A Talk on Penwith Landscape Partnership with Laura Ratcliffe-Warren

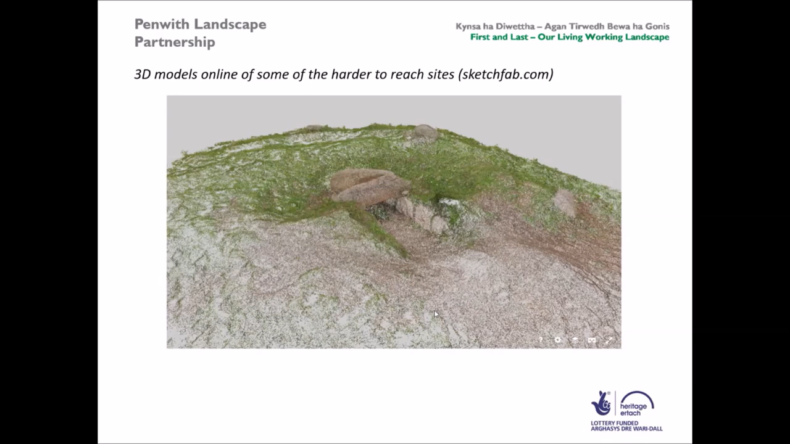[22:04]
it and zoom around it and there's a version there that's that's sort of real photorealistic as well so that that's been really quite good fun um one of the sort of surveys that we've been doing and this is this is the entrance grave